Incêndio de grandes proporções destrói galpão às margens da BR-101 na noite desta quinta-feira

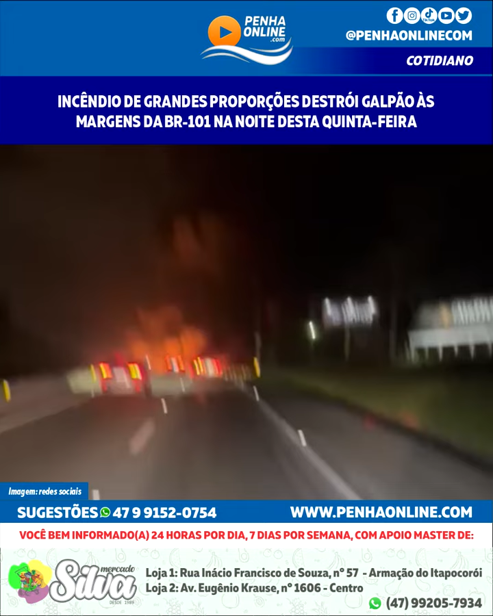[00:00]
Gente do céu que coisa feia, olha só, fogo no galpão aqui ó, KM 94 em Pissarras Pegou fogo no galpão inteiro